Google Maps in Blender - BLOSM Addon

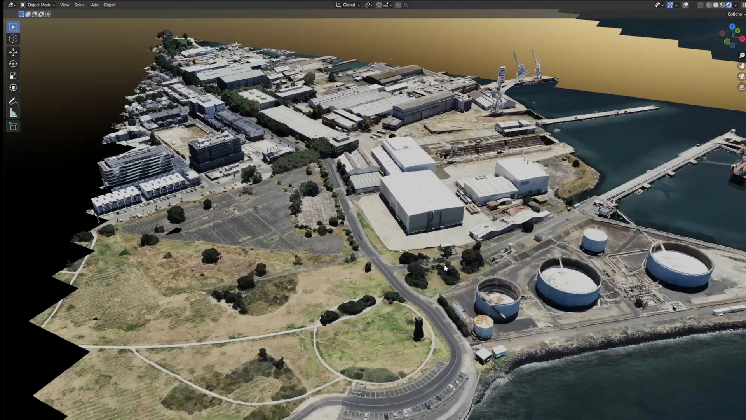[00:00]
so there's a new way to download maps from google maps oh my goodness it is so easy now the add-on is called blossom for blender there is the light version which is this which works fine and there is the pro version but that's
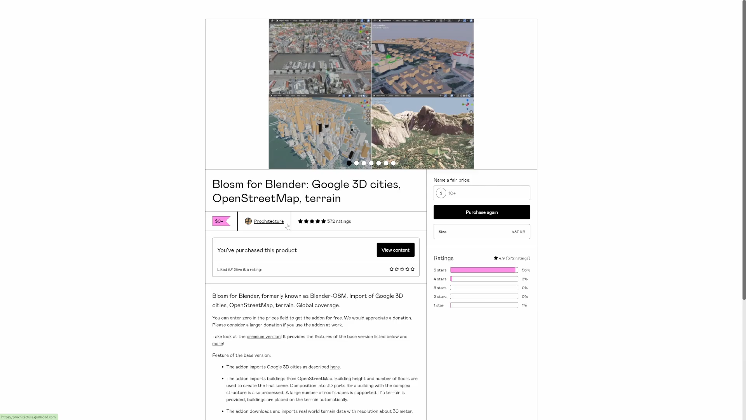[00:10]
more suited for open street map once you've done all that jizz jazz
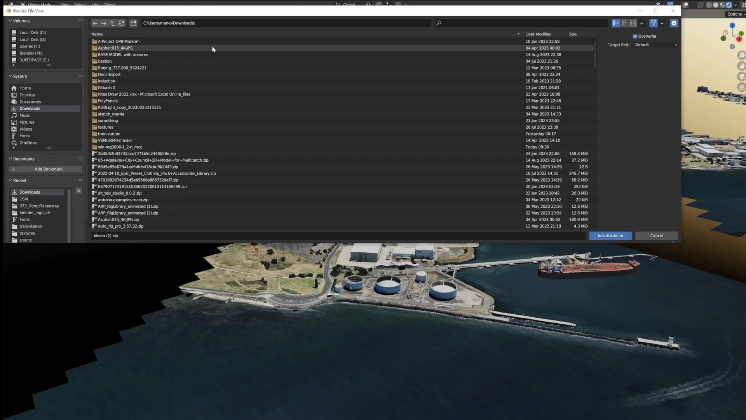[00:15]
install locate the file downloaded and install the add-on now i've got a map access token that's for something else and this is all grayed out because they're my keys get your own but the google 3d tiles key you got to open up a google cloud account and
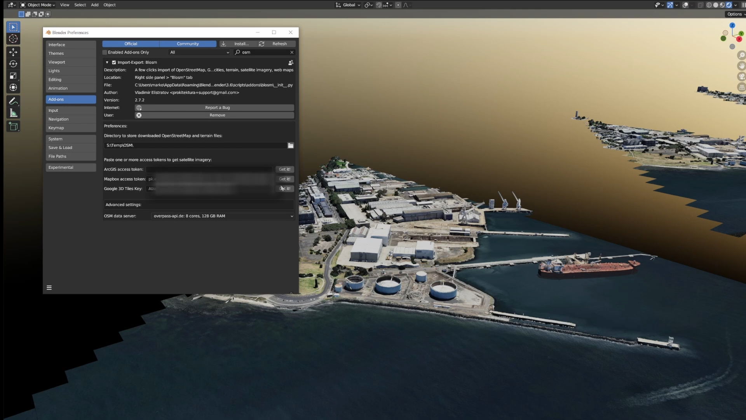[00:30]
when you click get it kind of go through the process of signing up it is free for three months now i have been using it and i haven't been charged anything so
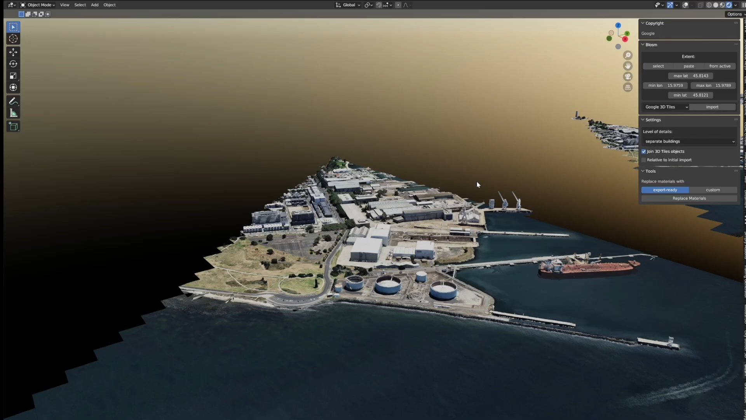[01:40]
we're obviously going to select google 3d tiles and the level of details now let's talk about this for a sec if i zoom out here so this here is the whole city and then as we kind of go down in
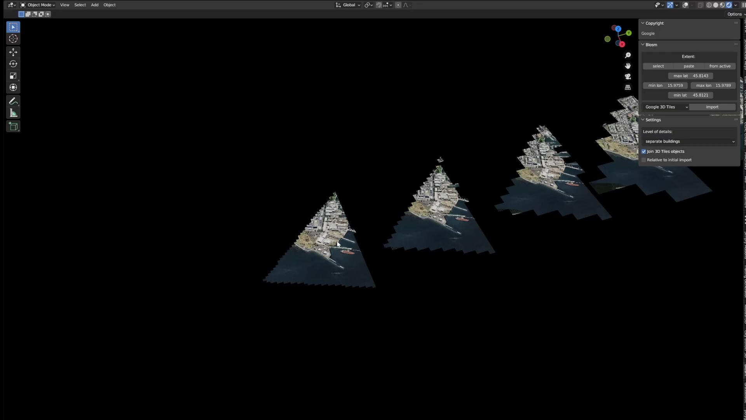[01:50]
quality i mean up in quality you can see this here it is looking schmick this is building with more details now this is a very small area and it took probably about
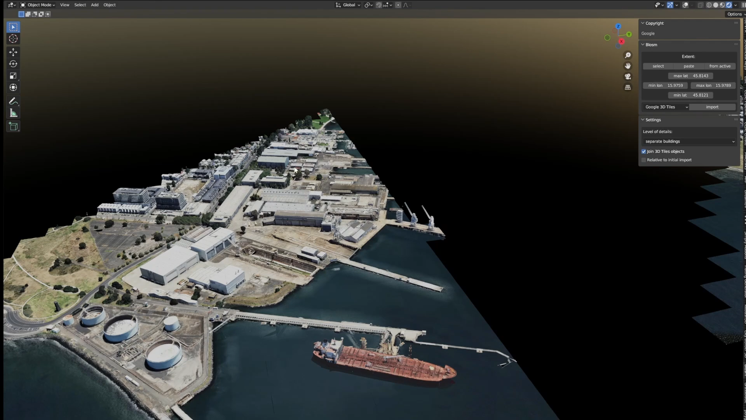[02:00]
20 30 minutes for it to come through so i wouldn't be doing that in
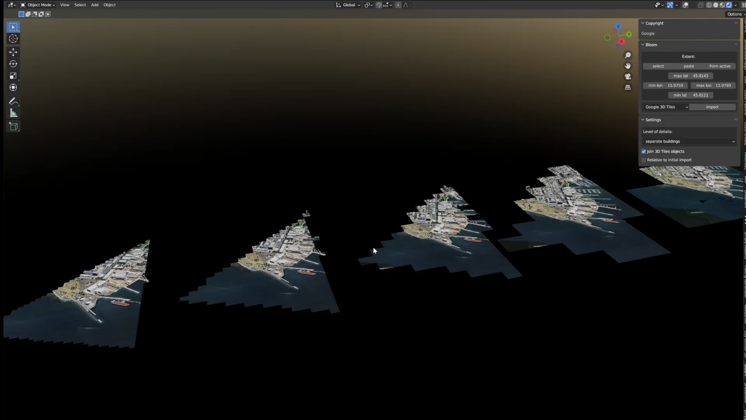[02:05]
such a big area uh so for instance if i unhide some of these others that i was testing so even kind of like this section here i believe this was groups of buildings
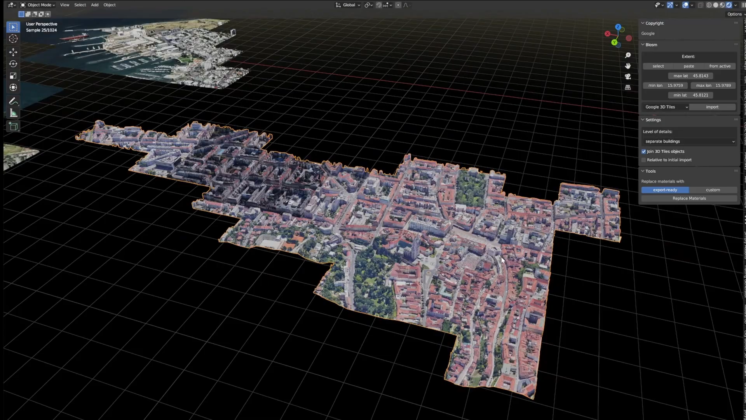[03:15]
it's exported now from back here it looks pretty good but obviously as we get closer